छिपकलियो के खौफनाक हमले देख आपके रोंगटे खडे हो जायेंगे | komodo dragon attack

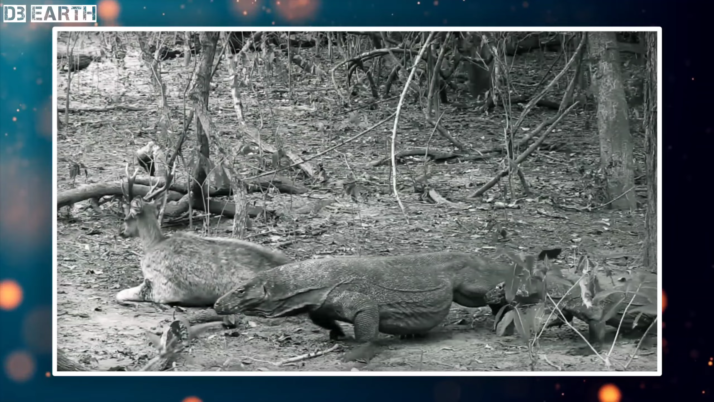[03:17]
की तरफ बढ़ने लगती है इससे पहले कि ये बेचारा हीरन खुद को बचाने की कोर्सिस करे इससे पहले ही
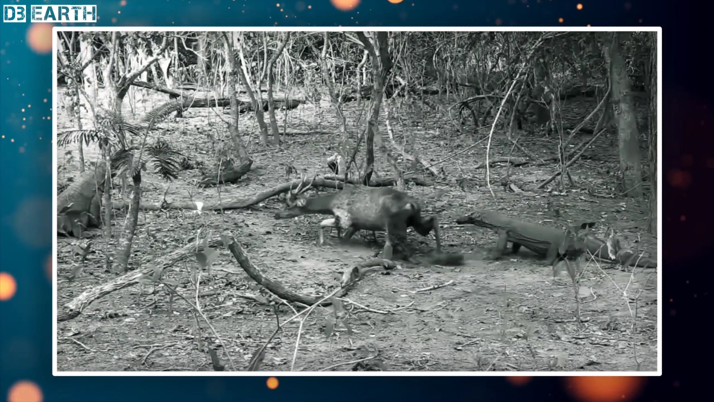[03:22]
इस पर हमला हो जाता है कुछ देर की जड़क के बाद ये हीरन लीजर्ट के चपेट में होता है और फिर धीरे धीरे इसी रन पर जोरदार हमले किये जाते है और उसे खाने की शुरुवात हो जाते है